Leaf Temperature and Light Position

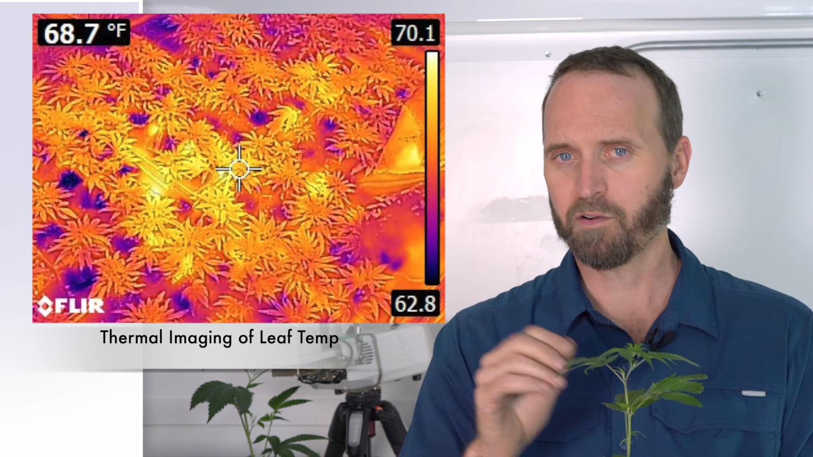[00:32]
On screen: spot 68.7°F
That's because evaporative cooling or the loss of water through transpiration should be cooling down these leaves.